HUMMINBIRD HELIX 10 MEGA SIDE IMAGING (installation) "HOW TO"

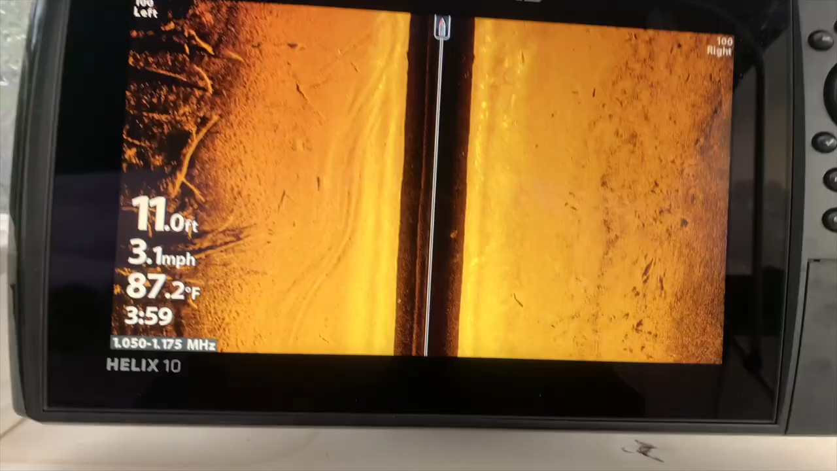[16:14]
On screen: depth 11.0 ft, water 87.2°F, speed 3.1 mph
right y'all got the new helix 10 out here checking out some of my favorite
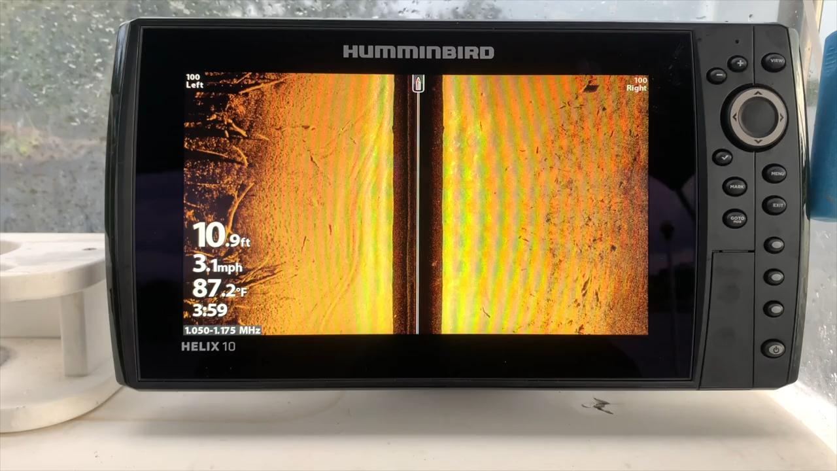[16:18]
On screen: depth 10.9 ft, water 87.2°F, speed 3.1 mph
areas of the river look at all that fallen timber wow just look at the definition on this thing it is amazing so happy i got this man you gotta see just the clarity of what you can see in your favorite fishing spots and where the fish are laying
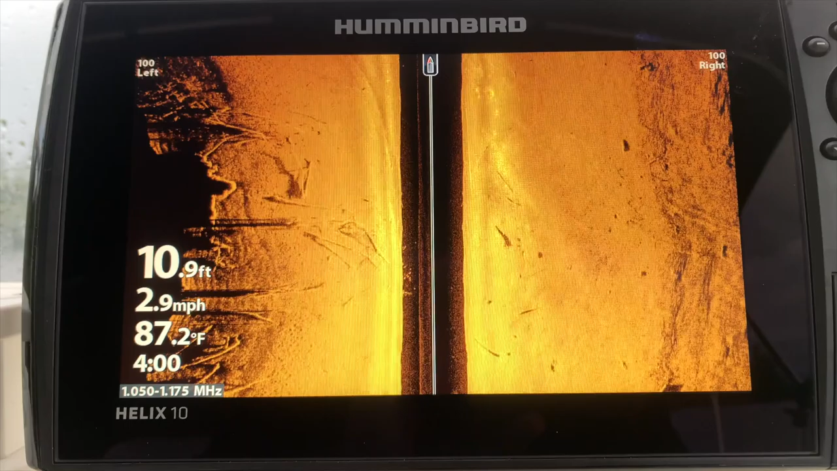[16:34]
On screen: depth 10.9 ft, water 87.2°F, speed 2.9 mph
pretty cool stuff y'all thanks for watching this installation is complete